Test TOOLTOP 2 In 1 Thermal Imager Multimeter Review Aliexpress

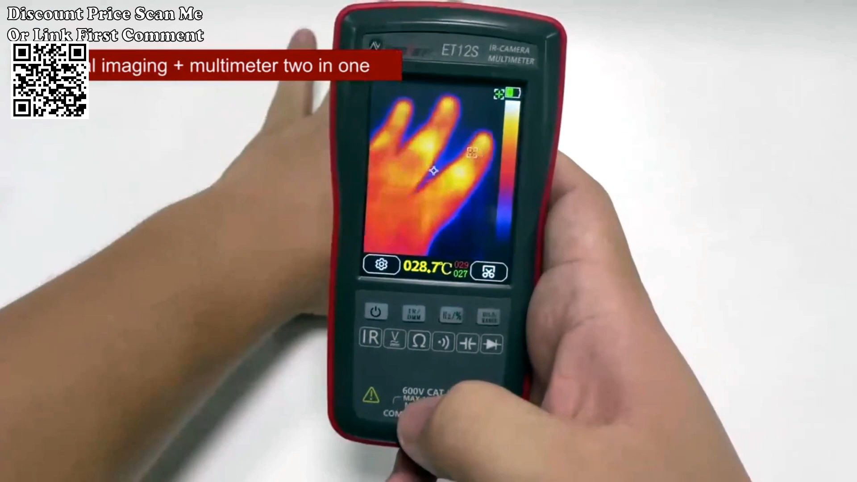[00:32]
On screen: spot 28.7°C
Tooltop 2-in-1 Thermal Imager Features 2-in-1 Thermal Imager and Multimeter Experience the convenience of two essential tools and one device.
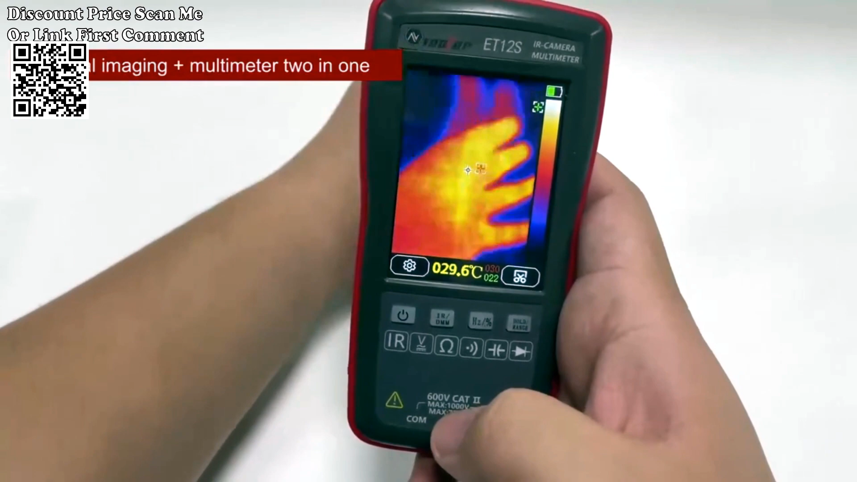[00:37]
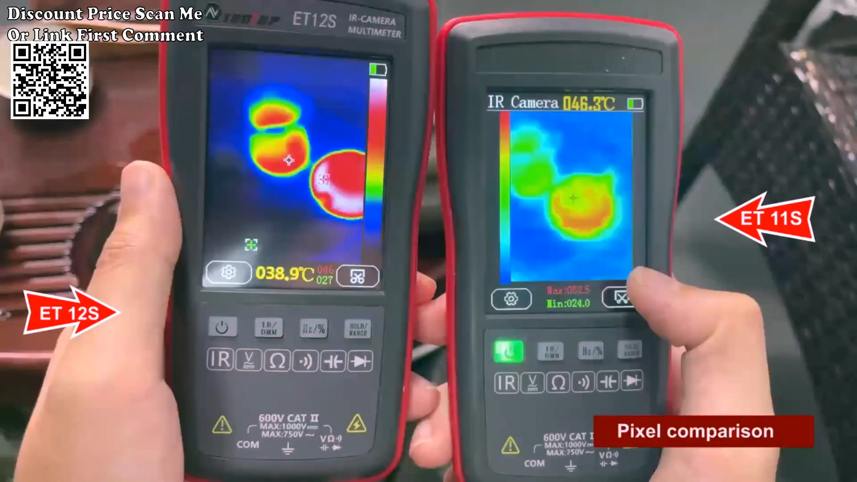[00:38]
This Tooltop unit integrates a thermal imager and a multimeter,
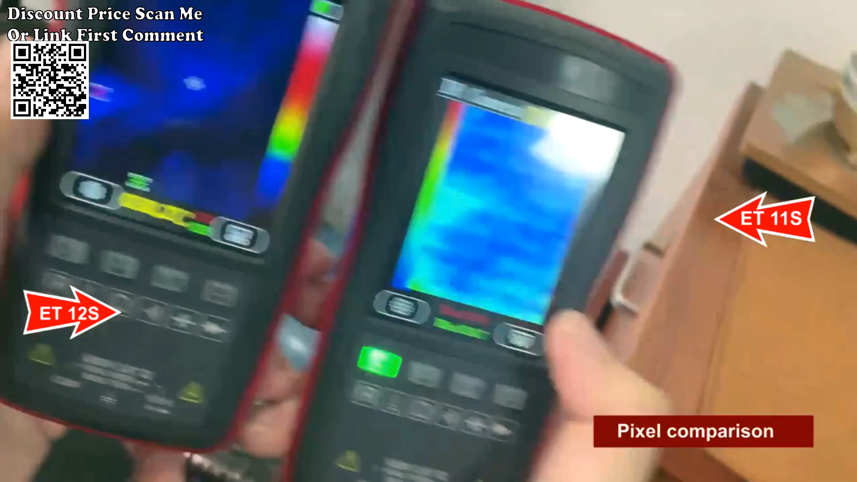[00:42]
allowing you to troubleshoot electrical circuits and perform thermal inspections with a single, compact tool.
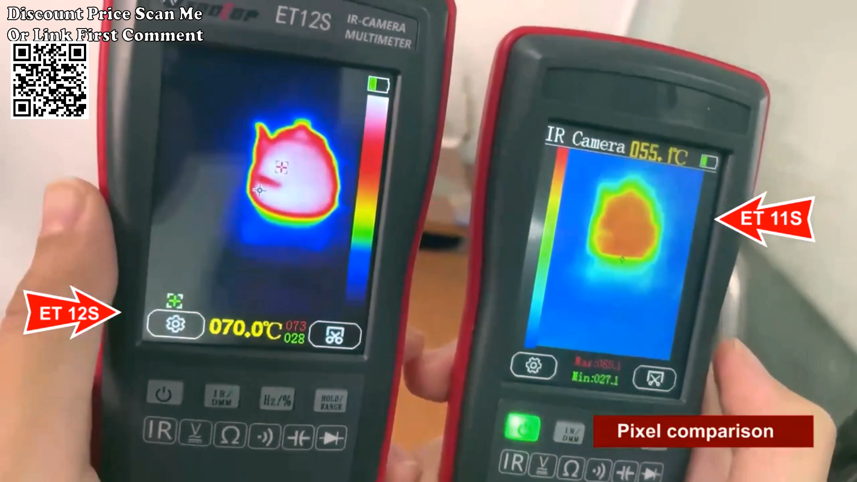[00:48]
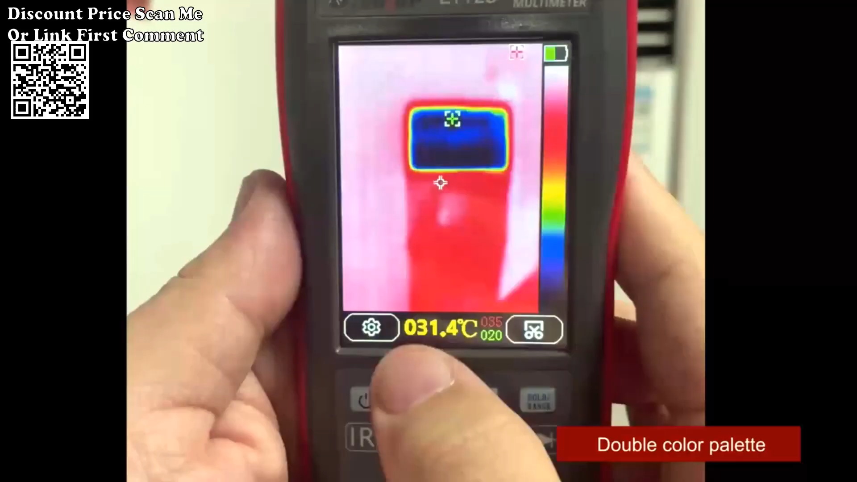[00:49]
2.8-inch touchscreen Navigate through features and view results effortlessly on the 2.8-inch touchscreen.
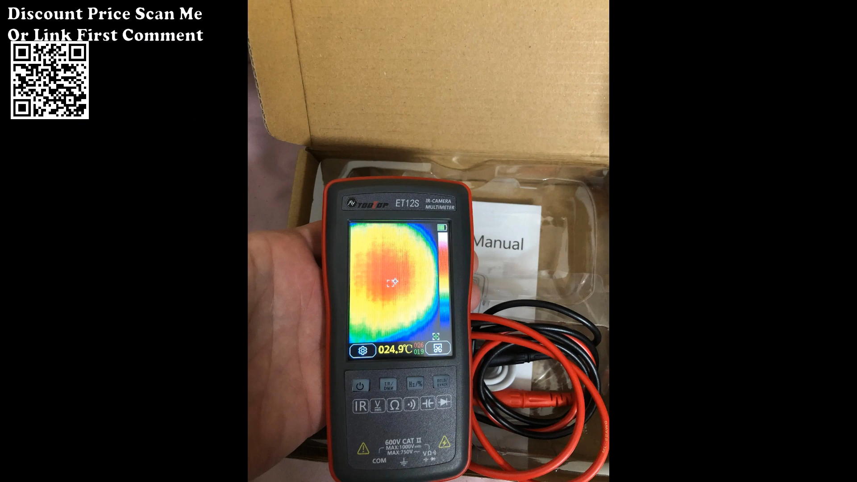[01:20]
On screen: spot 24.9°C
IR Thermal Camera Benefit from the infrared thermal imaging capabilities to identify variations in temperature,
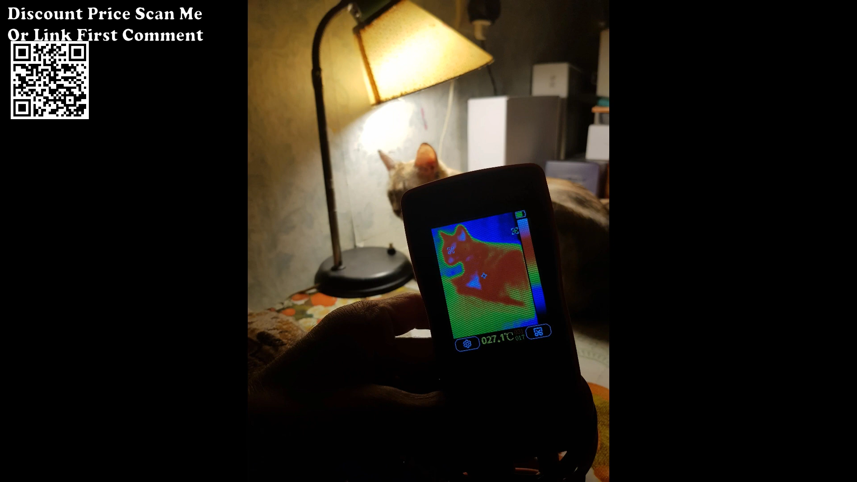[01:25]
pinpointing potential problem areas in electrical circuits or automotive components.